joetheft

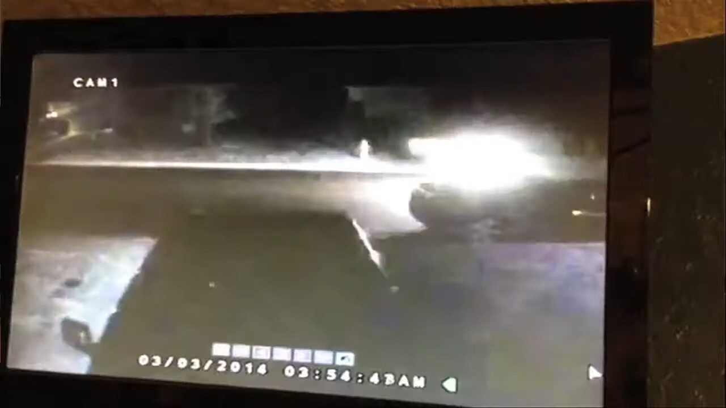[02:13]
Now fortunately there were cameras in the area and let you see the vehicle that we think is responsible for it. As I understand it it's an early white Tahoe with